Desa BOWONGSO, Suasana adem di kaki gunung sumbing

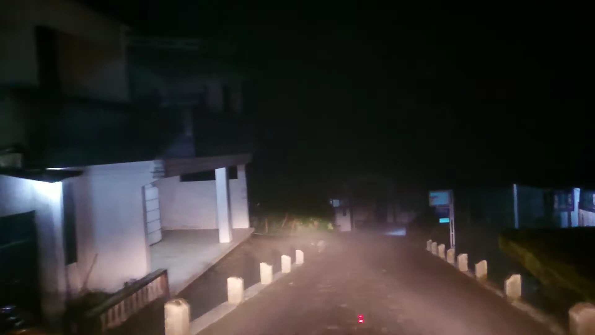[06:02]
Di sini ini ke kiri, itu tadi kata teman saya Mas Ian, itu ke base camp pendakian Gunung Sumbing, itu belok ke arah kiri.
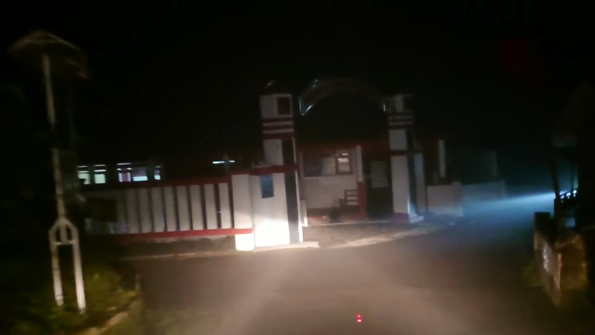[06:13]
Sementara saya akan melakukan perjalanan menuju ke Wonosobo, jadi arah kanan.
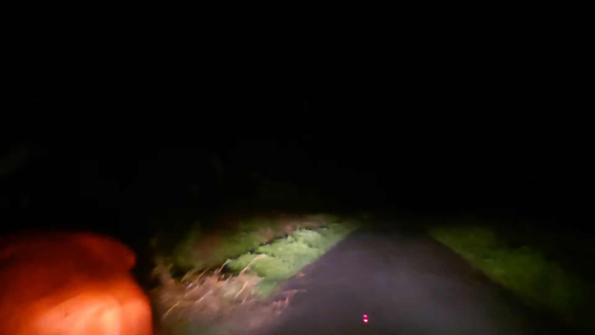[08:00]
Perjalanan pemandangan di malam hari, malam Jumat. Ini di depan ada pertigaan menuju Desa Butuh Kidul. Jadi kata teman saya itu Desa Butuh Kidul itu dulu masih satu kelurahan sama Desa Butuh yang bagian lor, cuma sekarang sudah pisah.
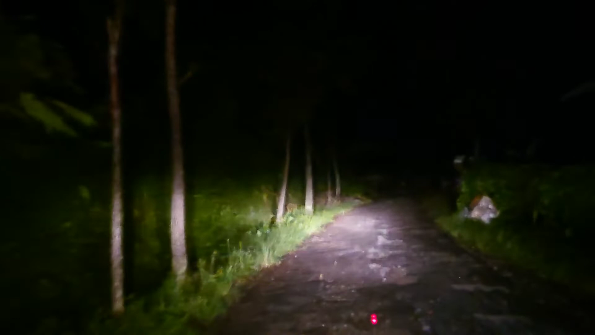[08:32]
Itu tembus, bisa tembus ke Reco, si Jeruk dan Reco itu. Makanya di jalan raya Kledong itu yang sebelah kanan kok ikut Kecamatan Kalikajar,
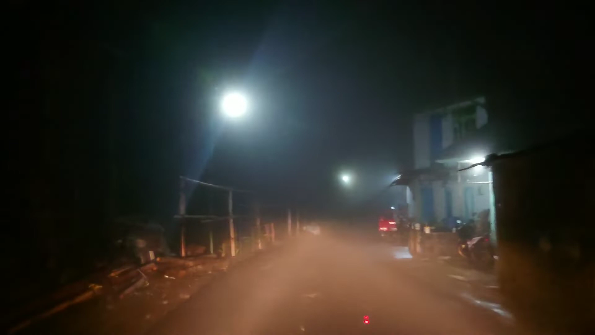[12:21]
Warga sedang menata barang dagangan berupa sayur, tapi nggak kelihatan dari kamera, soalnya ini kameranya lurus ke depan ini teman-teman.
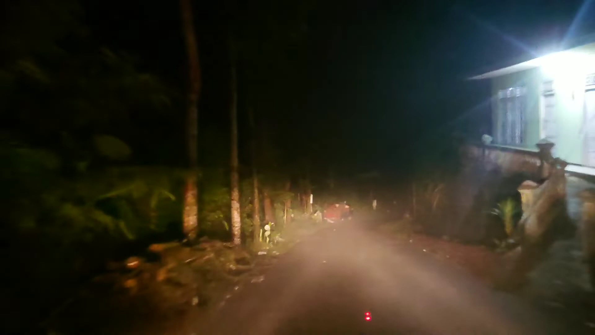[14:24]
Masih ada aktivitas warga sedang memuat, mengangkut singkong itu teman-teman.
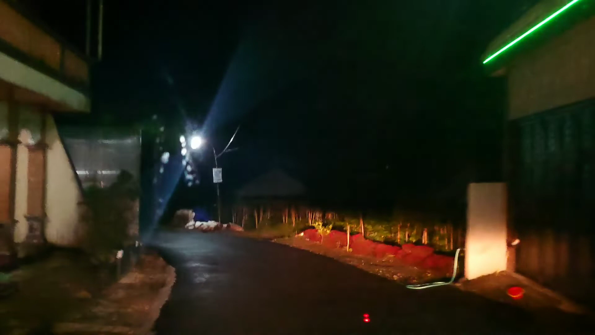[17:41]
Nah, Luwian ya, betul, ini kita sampai di desa Luwian.
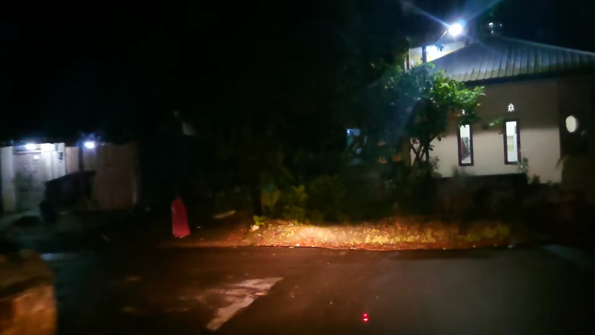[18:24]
Ada pertigaan, kita ambil ke kanan menuju ke Kertek, nanti selanjutnya sampai ke Wonosobo.
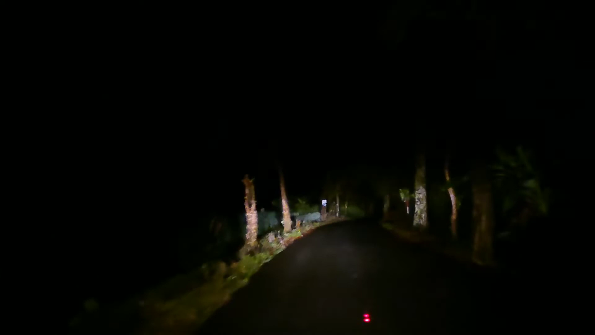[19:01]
Tanaman daun bawang atau istilah Jawanya itu oncang. Ada yang disebut oncang, ada yang disebut loncang. Nah, ini di depan ada pertigaan,
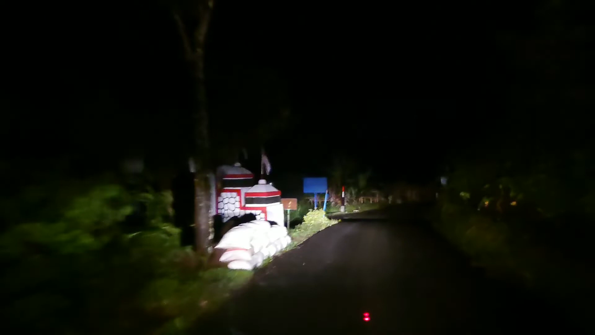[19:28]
kalau masuk ke kiri itu ini ada gapura masuk desa Lamuk.
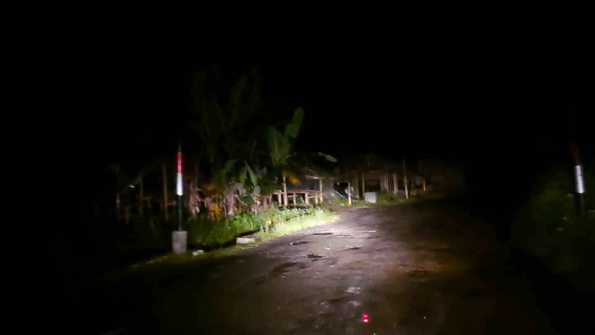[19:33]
Jadi desa Lamuk itu desa yang beberapa waktu lalu dikunjungi oleh Presiden Jokowi itu, teman-teman. Jadi lokasinya di sini, desa Lamuk. Kita sampai di aspal yang agak rusak lagi.
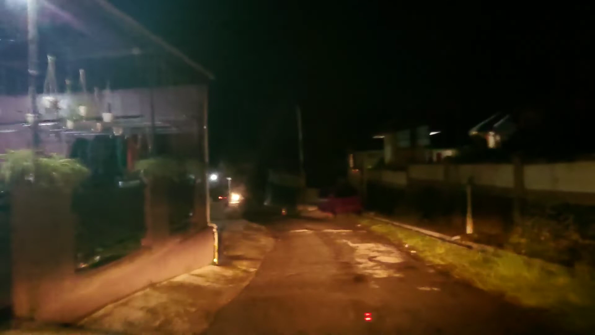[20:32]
kita melewati SMP Negeri 3 Kali Kajar. Setelah kita keluar dari Desa Lamong, sebentar lagi kita masuk Desa Kembaran. Iya, ini udah masuk Kembaran, Ding. Kembaran. Dan di Desa Kembaran ini ada SMP Negeri 3 Kali Kajar.
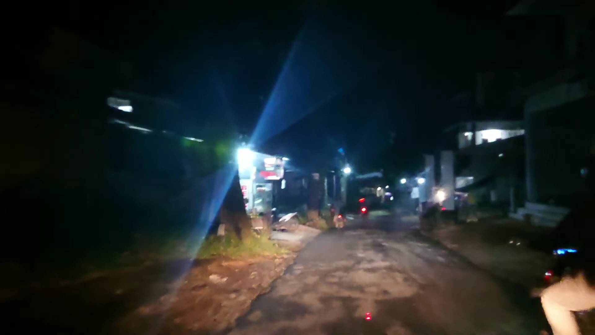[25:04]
Sudah sampai di Desa Maduretno, Dusun Madusari, Desa Maduretno, Kecamatan Kalikajar. Dan sebentar lagi kita sampai di jalan raya utama ini teman-teman.
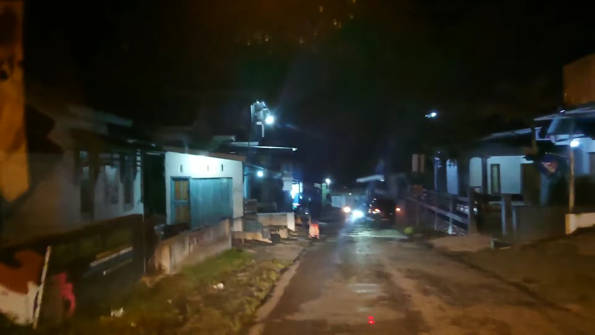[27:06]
Di tepatnya di Dusun Pringapus dan seberang sana ada Dusun Ngabriang.
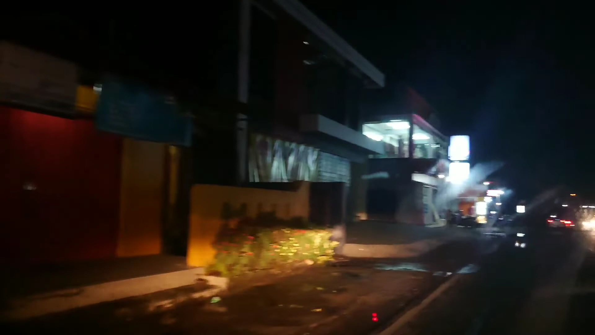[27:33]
Dan ini kita sudah sampai di Pringapus.
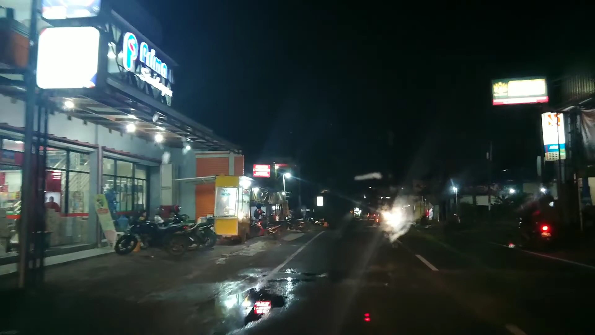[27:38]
Sebentar lagi di depan adalah Kecamatan Kertek.
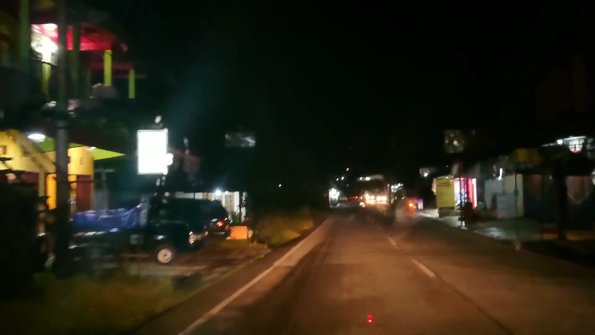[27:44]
Dan kalau tadi ke arah kiri itu ke arah Sapuran Purworejo ataupun Yogyakarta itu, teman-teman. Terima kasih buat teman-teman sudah menyimak perjalanan saya.